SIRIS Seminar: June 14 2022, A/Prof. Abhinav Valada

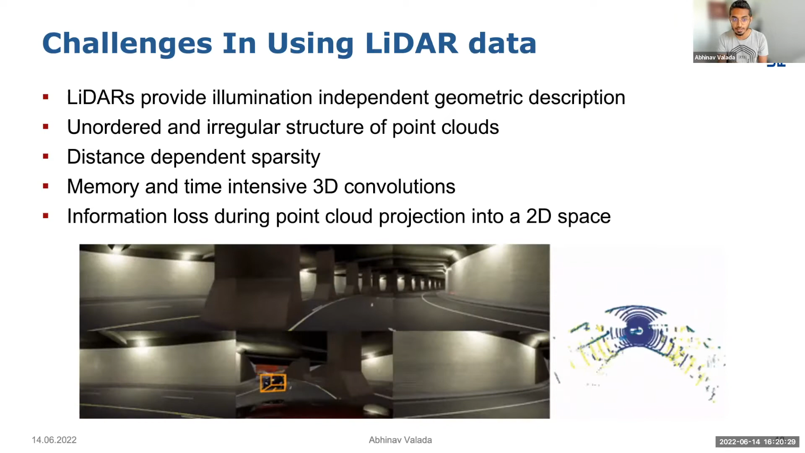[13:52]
And LIDARs also have these distance-dependent sparsity where further away objects are much sparser in nature.
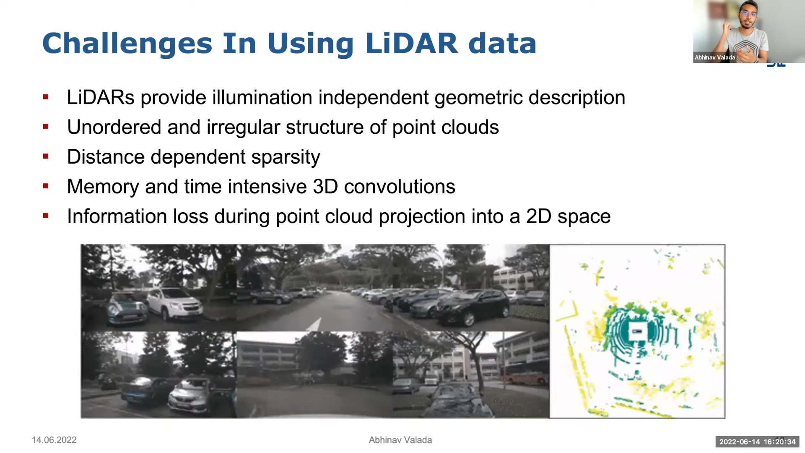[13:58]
And this also gives us a unique set of challenges to deal with convolutional networks. So on one hand, you could say that we can employ just 3D convolutions to tackle this,
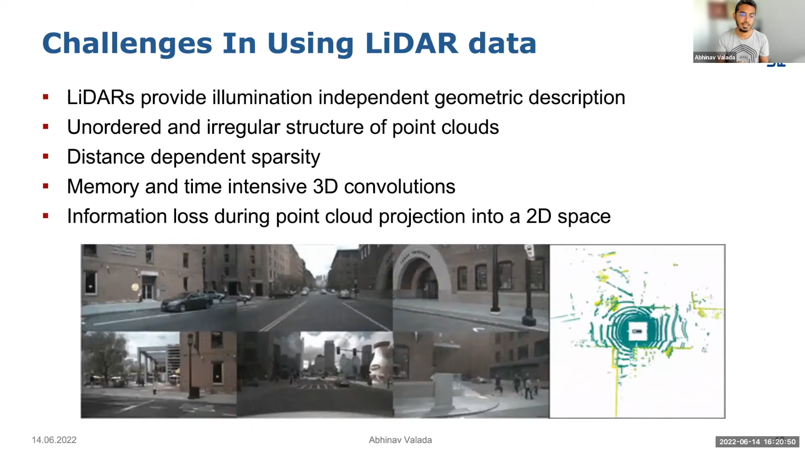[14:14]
but 3D convolutions are not so optimized as well as 2D convolutions work in our libraries, basically. So to basically to bridge this gap between using 3D information,
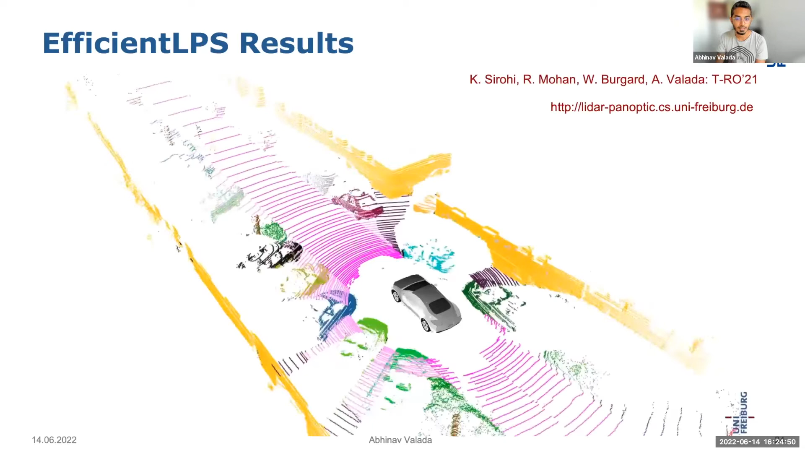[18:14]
Okay, so again, some results here.
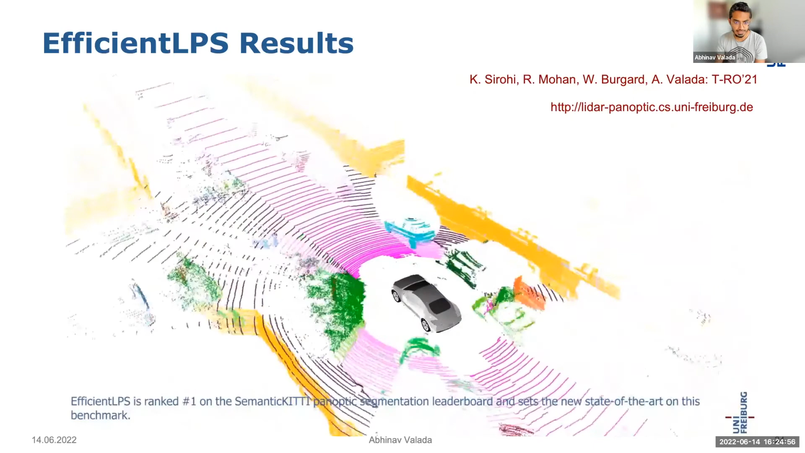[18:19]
So we can see that this is on semantic kitty.
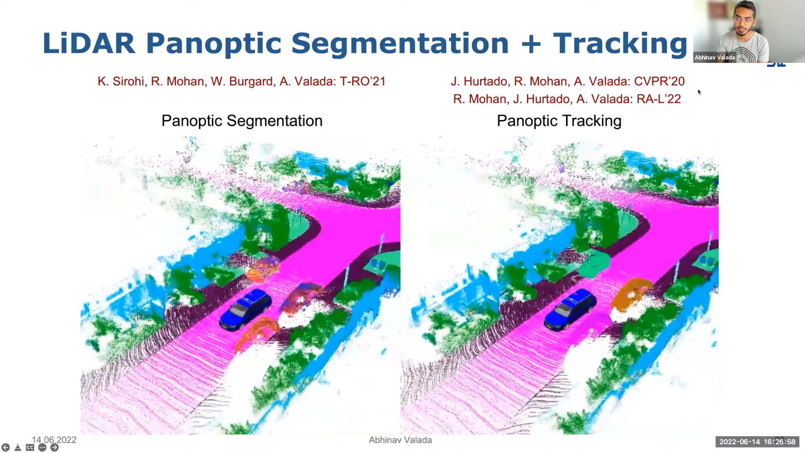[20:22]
This is because it each can be assigned a different instance ID, so a different color. And we also proposed new metrics benchmarks, as well as two techniques to handle this in our CPPR 2020 paper, as well as our RAL paper this year. Okay, so all the results that we saw on these LiDAR datasets that we saw before works really well if you test,
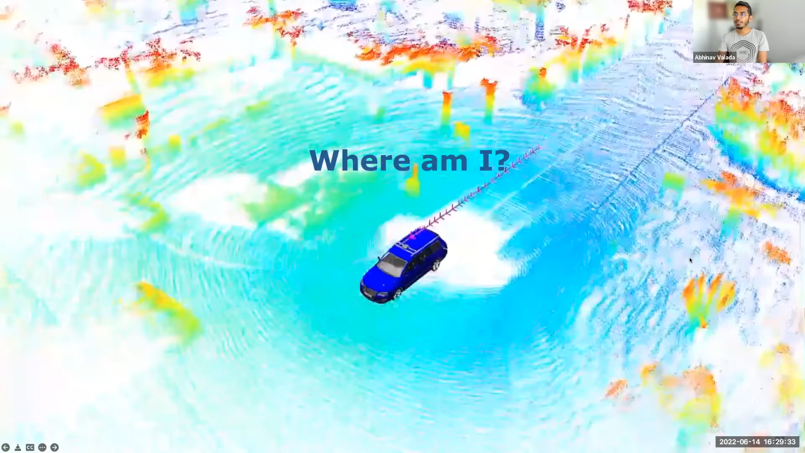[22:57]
Okay, so that was a lot of perception. So I briefly also want to touch a little bit upon localization.
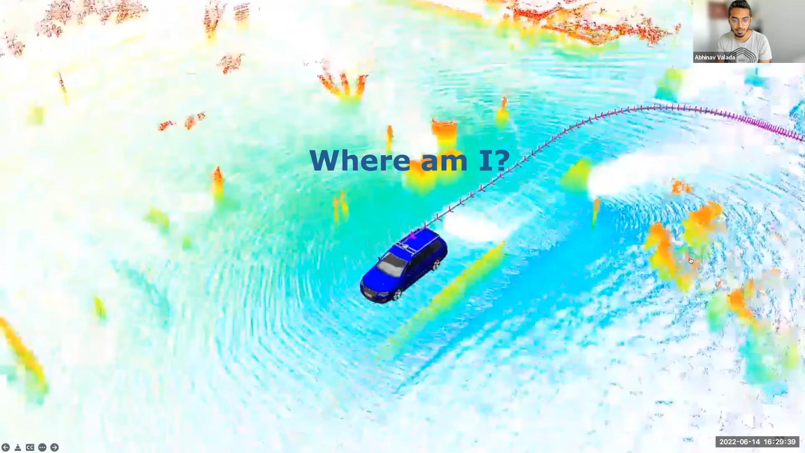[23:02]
So what LiDARs are really good at is also to give us very accurate positioning in the environment.
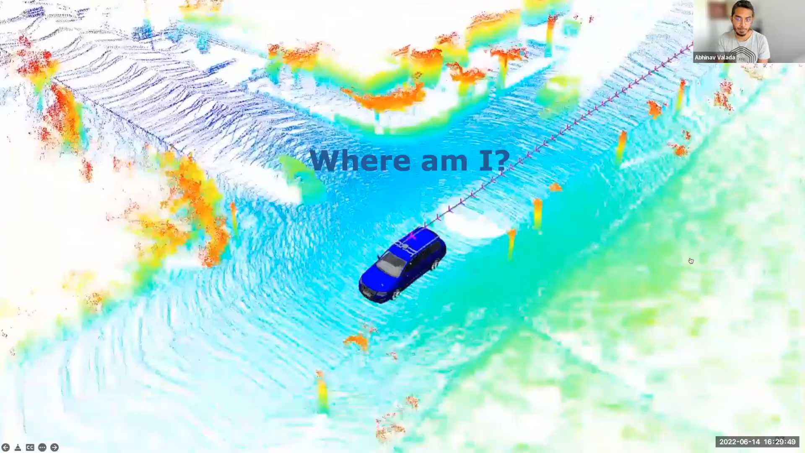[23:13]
And we also tackle this in two different works very recently.
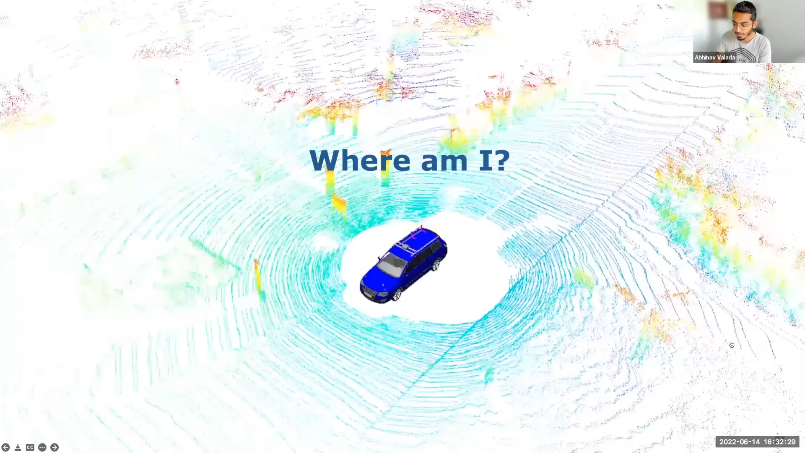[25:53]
we start getting quite a bit of drift. And just in a bit, when we detect oops, sorry about that. Leo Sam, yeah, so just about here, we will start seeing again some drift. And once we get to a loop, our approach detects this as a place that it's seen before. And it will start basically aligning these two point clouds here. Leo Sam, yeah,